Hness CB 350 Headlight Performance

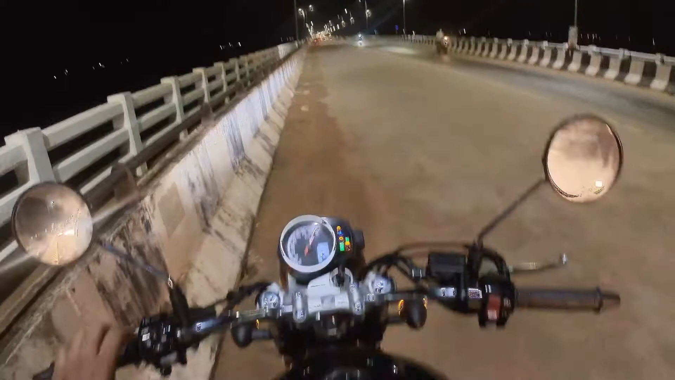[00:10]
तो नाव यार अंदी हाईवेग और आज इसका थोड़ा हेडलाइट का पॉपमांस टेश्ट करते हैं आज का वीडियो है और
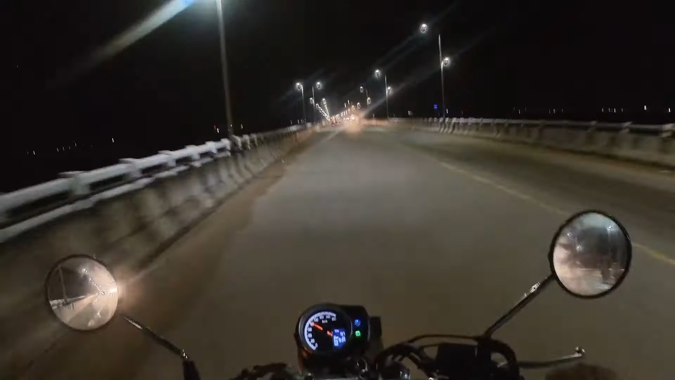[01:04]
इसका जो स्प्रेड है हम अभी एक पूरा डार्क एरिया में जाएंगे और बहां पर टेस्ट करेंगे कि कैसा है इसका लाइ� और यह अभी यह जो ब्रीज पर हम
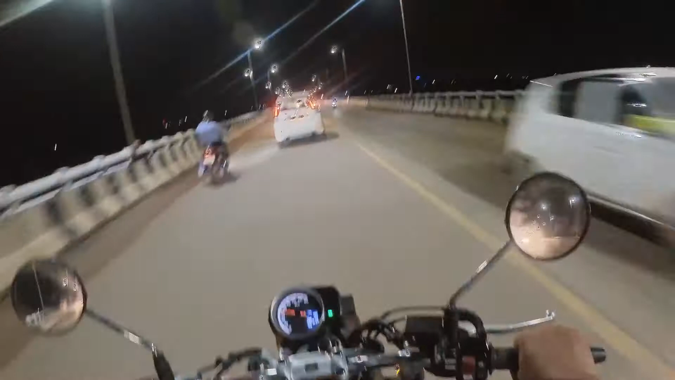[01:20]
जा रहे हैं यह पूरी तरह से वेल लिट अप ब्रीज है तो इसके उपर गाड़ी का इरिस यह अक्टिवा वाला
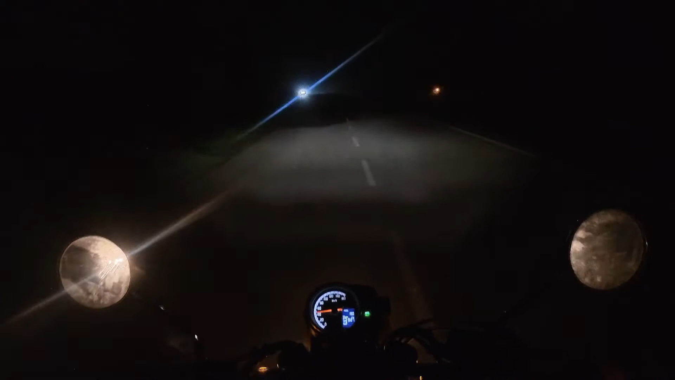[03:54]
तो ऐसा ही है मेरे अब्जेट 25 में भी ऐसा ही है LED लाइट यह थोड़ा से एक पॉइंट उसके उपर एक बल्ज ही क्रियेट कर रहा है एल्स तो यह LED के साथ थोड़ा disappointment है बाकी इस गाड़ी का थ्रोव अच्छा है जैसे आप देख रहे हैं लगभग 6-7 मीटर तक इसका थ्रोव है और स्प्रेड ज्यादा नहीं है बस
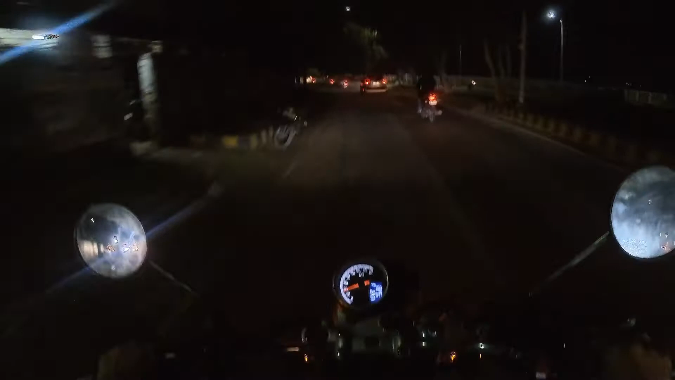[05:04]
तो अभी हम आ गये हैं थोड़े सिटी के अंदर और सिटी के अंदर आप जैसे देख रहे हैं इसका लाइट का थ्रोव जितना है दाट इस सॉफिशेंट
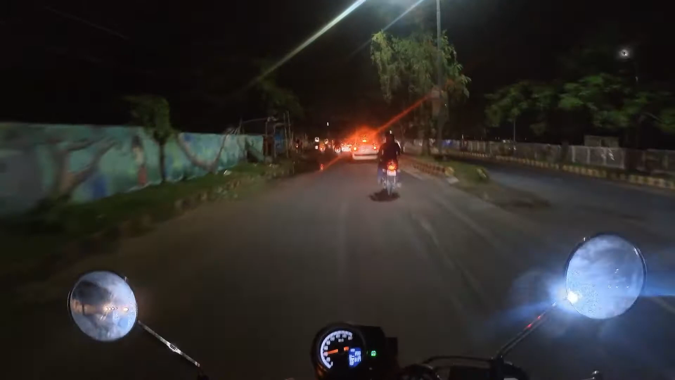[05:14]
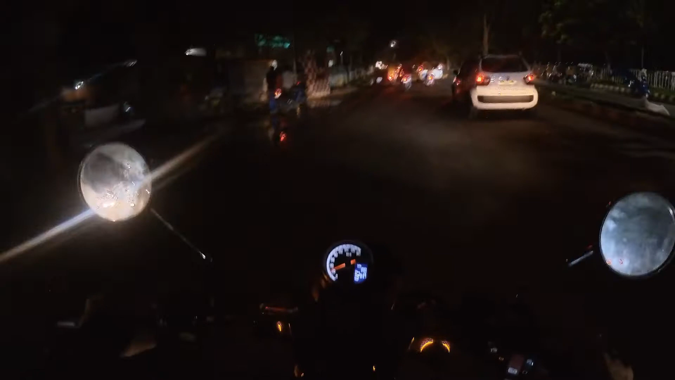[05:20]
और coming back to its MID console तो जब हम complete darkness में drive कर रहे थे तो इसका जो MID console वो ज्यादा ब्राइट नहीं दिख रहा था जैसे आखों में चुकता है ऐसा कि पुछ नहीं वो भी काफी gentle लग रहा था तो इसका जो MID है वो bright sunshine हो या फिर artificial city street lights हो या फिर complete darkness हो वो अपना एक अच्छा कालीबरेशन के साथ होंडा ने बनाया है तो इसका MID console is excellent